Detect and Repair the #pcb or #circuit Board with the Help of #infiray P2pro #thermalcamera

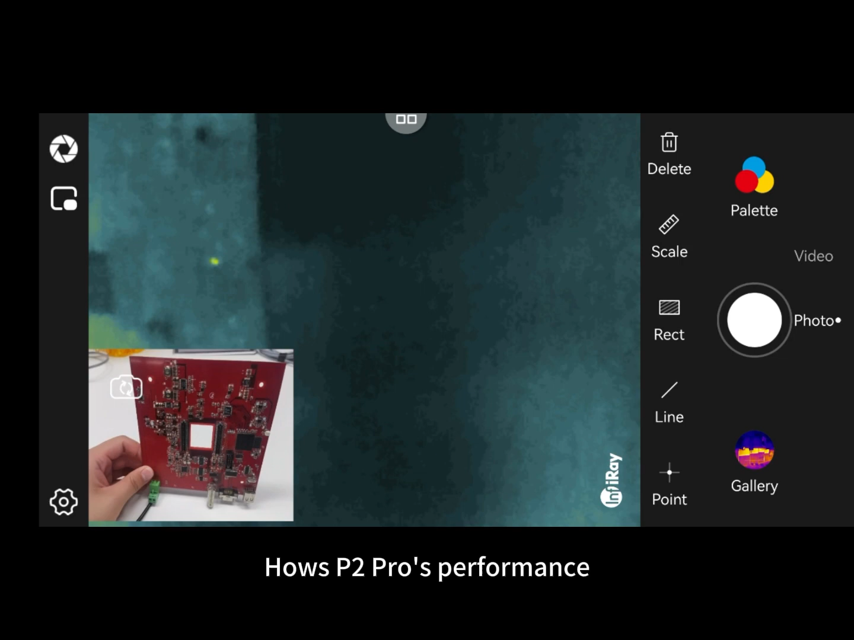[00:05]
hey guys today we'll make a review about house P2 Pro's performance for PCB detecting now we have
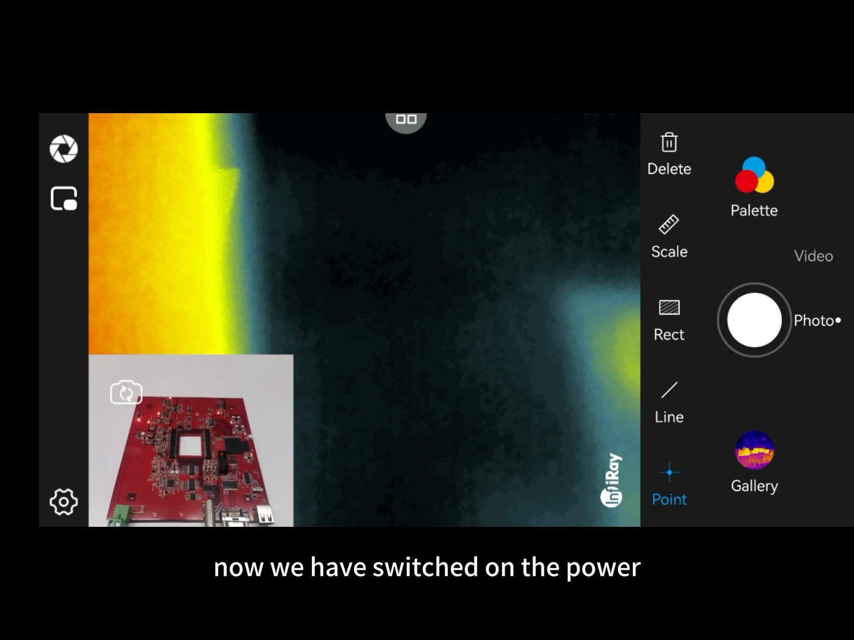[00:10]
a switch on the power and you can see the circuit board is working now so
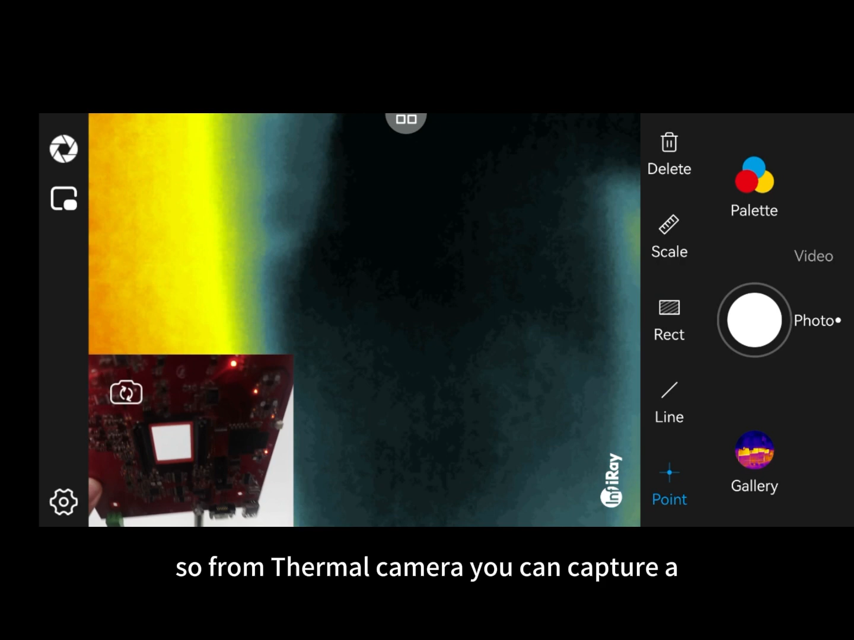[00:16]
from thermal camera you can capture few hot points like
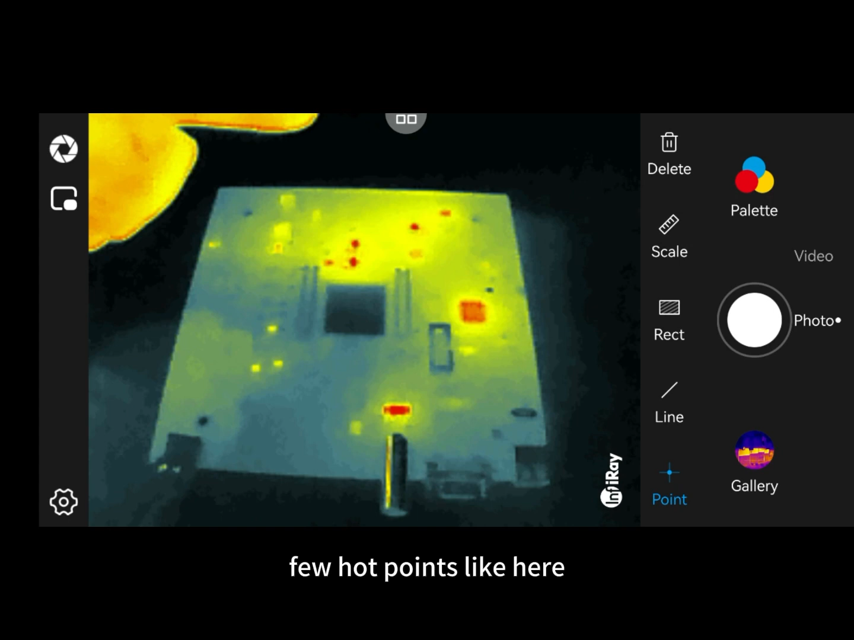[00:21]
here there and here but you can only
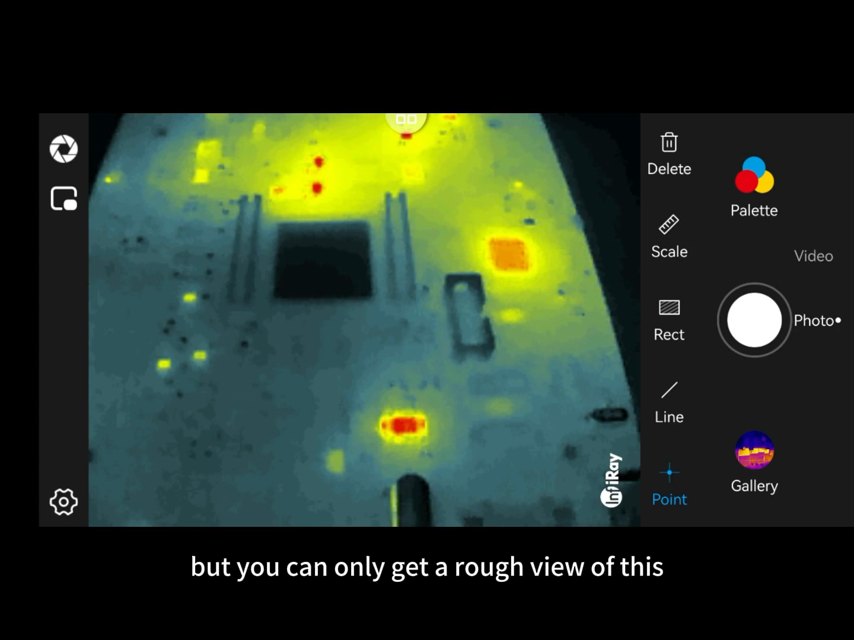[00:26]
get a rough view of this even you move closer it's
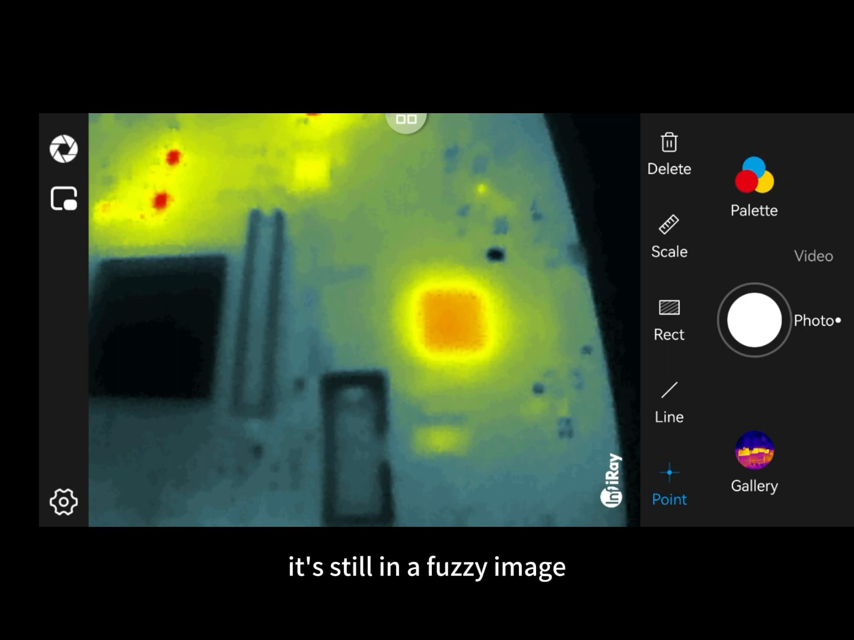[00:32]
still in a fuzzy image how to resolve this especially
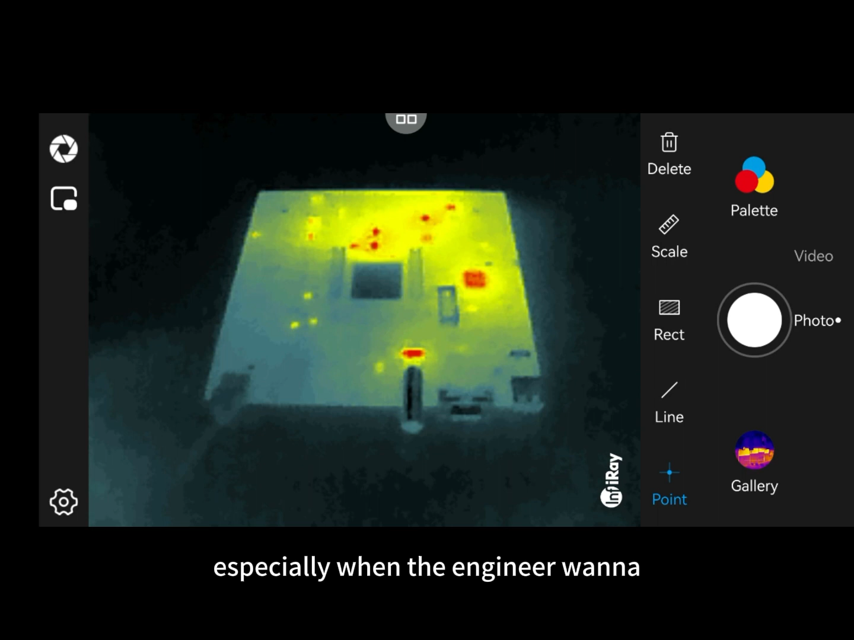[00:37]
when the engineer wanna find out the exact one with defect among
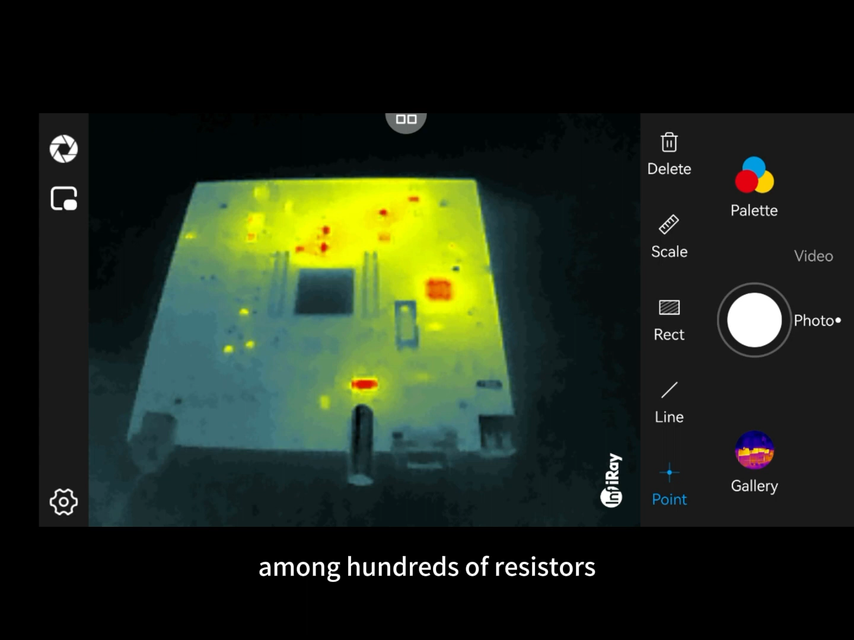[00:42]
hundreds of resistors don't worry here's the time for this
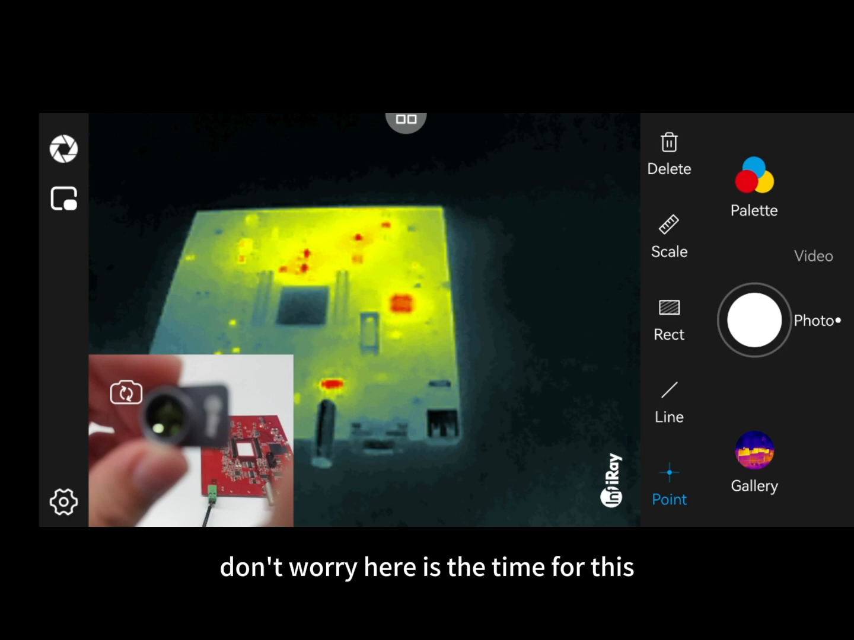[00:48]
magnetic micro lens is the best made for P2
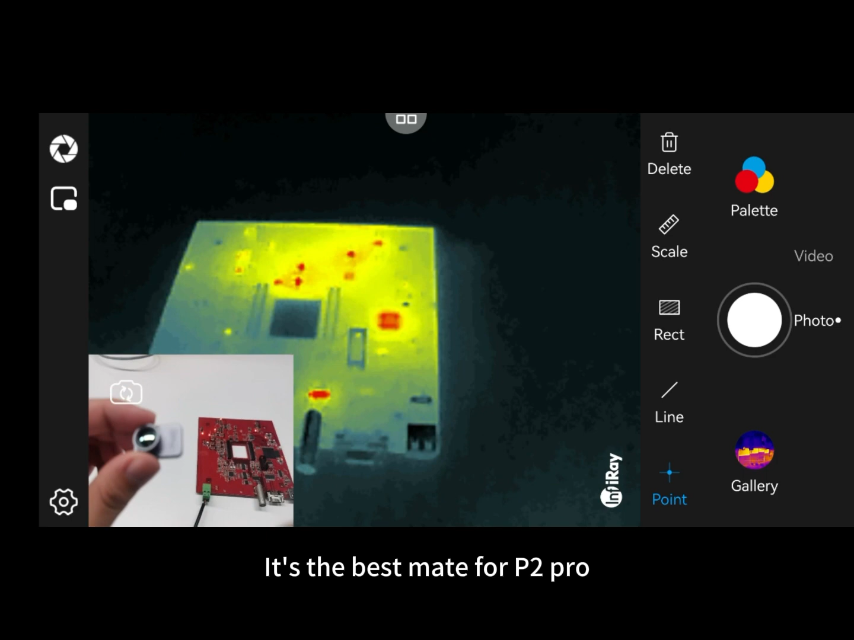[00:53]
Pro now what you need to do just snap the
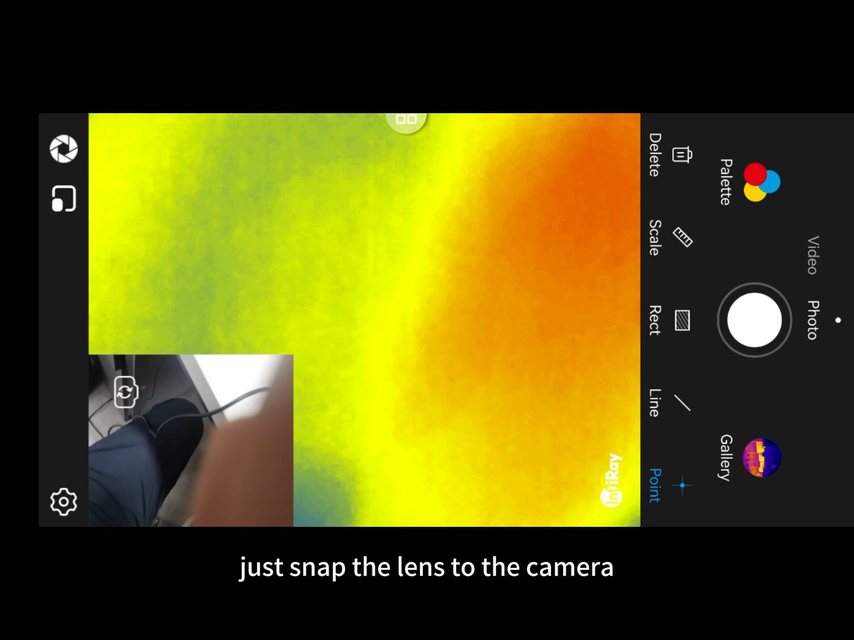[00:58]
lens to the camera due to the magnetic it's very easy to attach
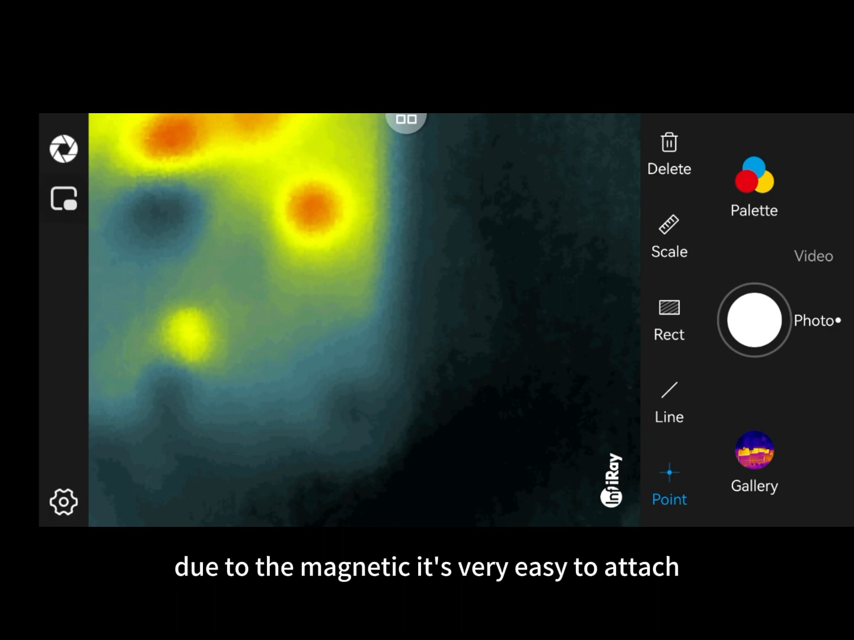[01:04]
and you move closer the suitable distance between lens
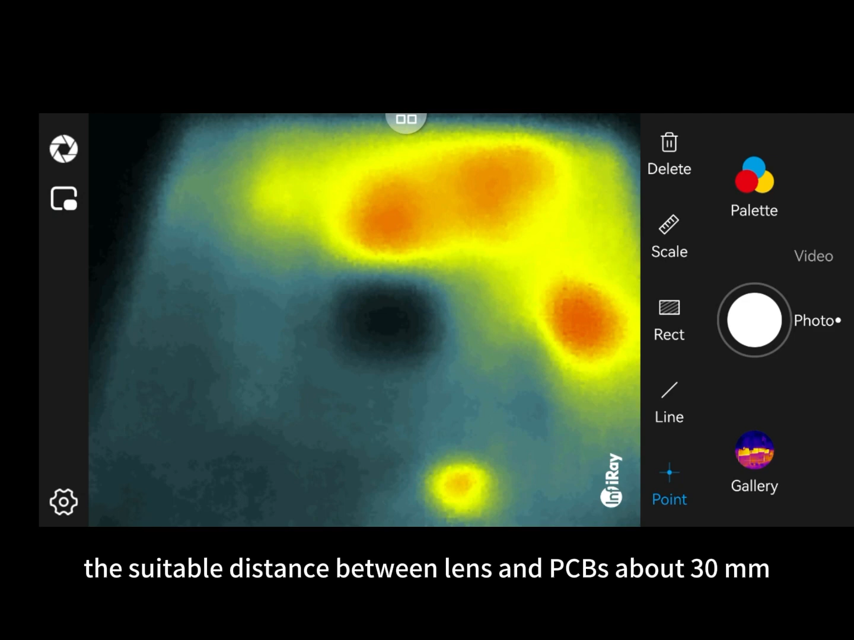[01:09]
and PCB is about 30 mm and now
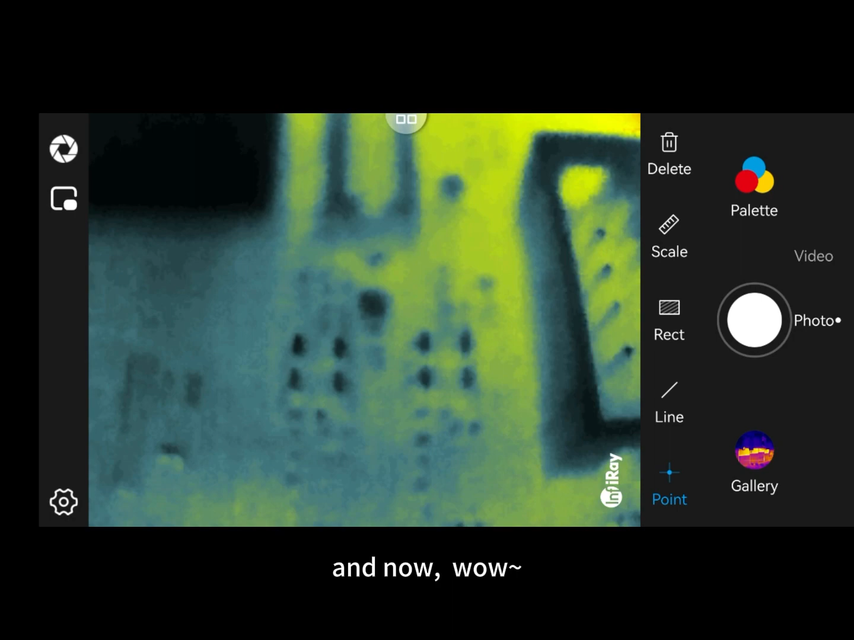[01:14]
wow it's just a wow with the help of micro lens
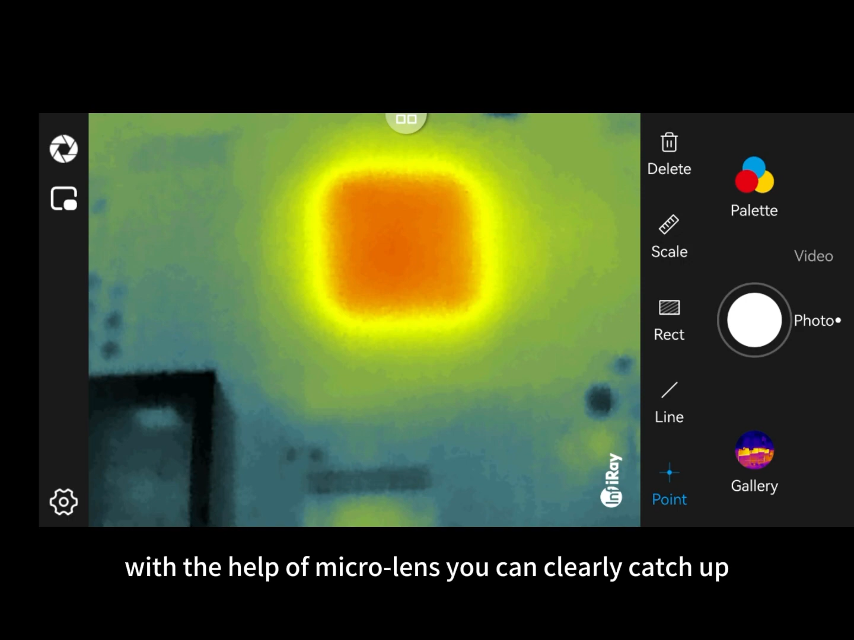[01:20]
you can clearly catch up all details and the camera
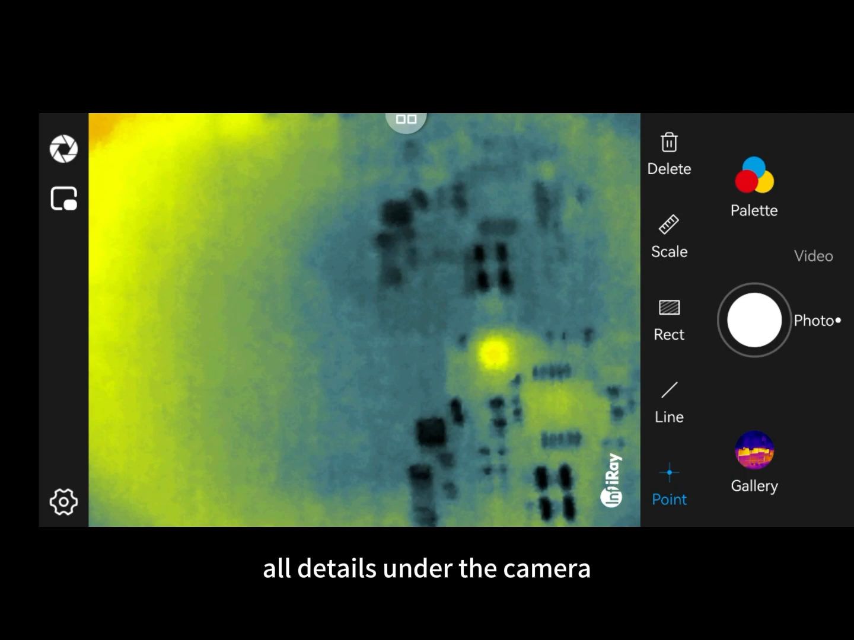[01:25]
the shape the size and even you can see the resistors mounting